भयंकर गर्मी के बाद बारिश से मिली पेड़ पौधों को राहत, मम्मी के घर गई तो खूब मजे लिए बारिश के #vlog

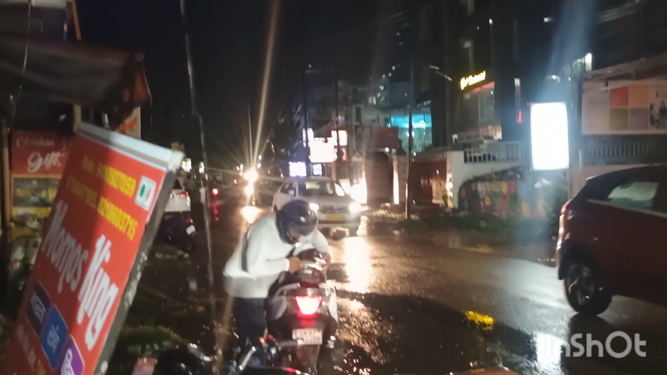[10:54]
हुआ तो देखे कि कितनी थोड़ी सी देर की वारिश में कितना जादा पानी कठा हो गया